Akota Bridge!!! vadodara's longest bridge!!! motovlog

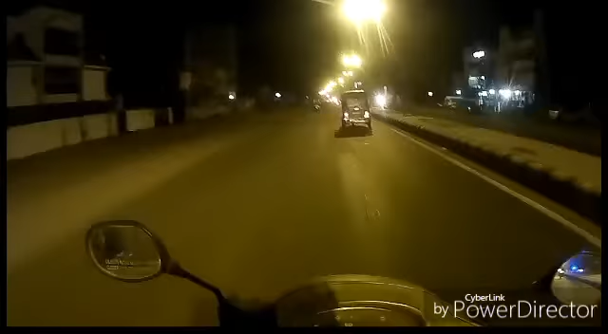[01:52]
Actually tonight we cannot stay at day because it is extremely hot there, so all youngsters came there at night and gossip with their friends.
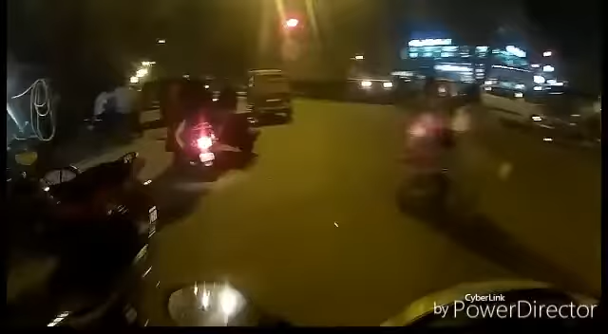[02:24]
Actually we have to pass the main or most rushy area of Vadodara. The areas which we are crossing or which will be crossed by us, they are extremely rushy because there is many of shops, and actually it is the market, and it is said as city area of Vadodara, and it is extremely rushy. Many of the vehicles are crossing their lanes, and
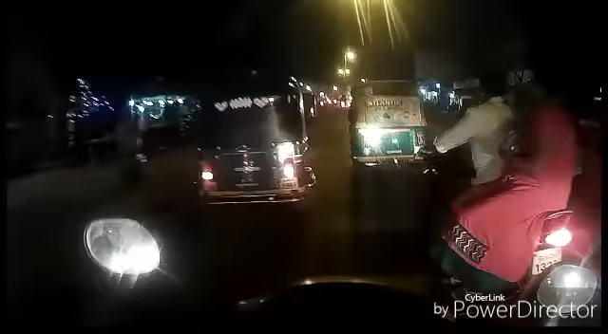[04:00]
We can manage it. So now from here guys, the Panigat area starts.
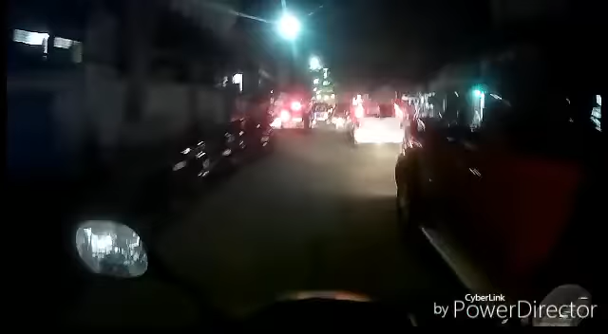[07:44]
but they guys blame on people on other side. So we are just entering the Mandvi area. These are the monuments of Vadodara which were built by the king, and it is almost
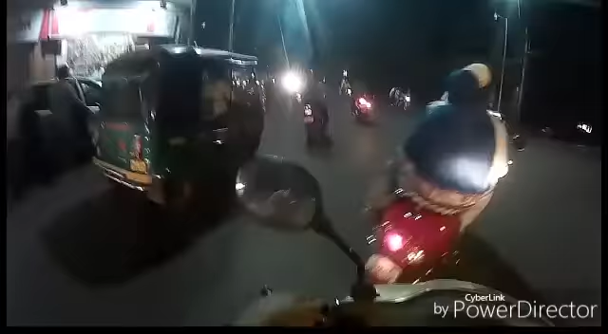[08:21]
100 or 150 years old monuments.
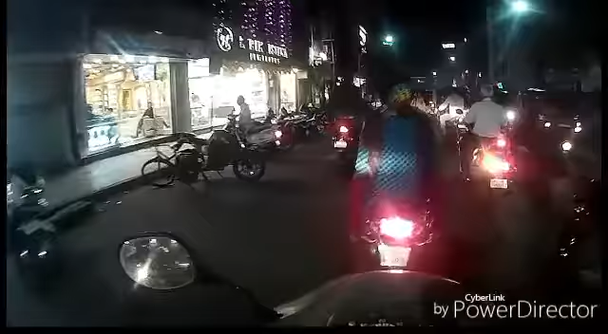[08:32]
So this area has many of shops like jewelry shops and clothes, footwears and etc. Here we get many stops for daily use. Very cheap, very cheap.
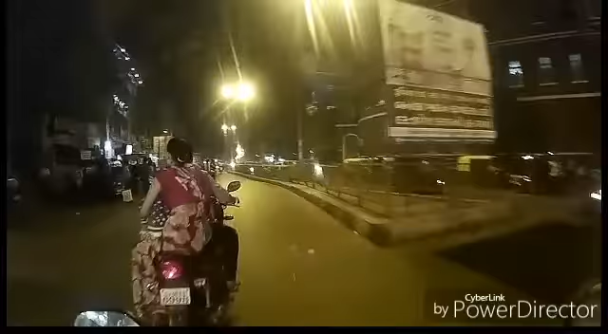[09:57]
go to the Randia Bazaar, but I am taking straight.
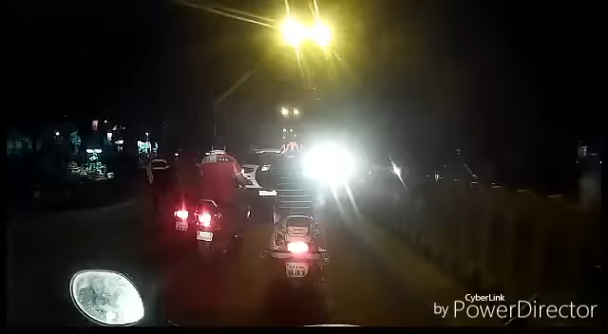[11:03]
So guys, now it is relief to drive. The rush area has been gone, and now we can ride easily, but there are some other crashes right here also, because
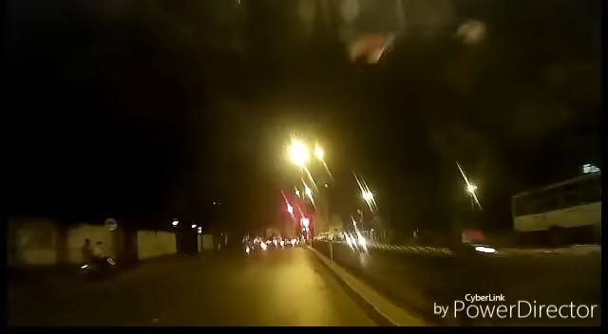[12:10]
Main entrance of the Lakshmi Vilas Palace, from where the king enters, and we have to take a right.